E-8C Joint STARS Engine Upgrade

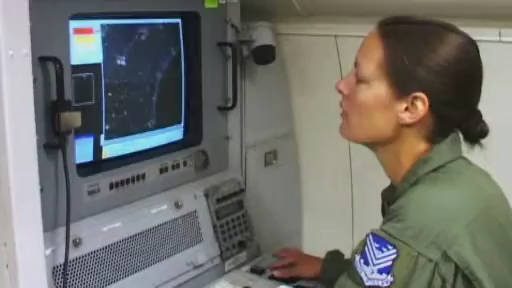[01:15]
Unlike traditional pulse radar, Joint Stars can detect and track targets over a field of view covering many miles.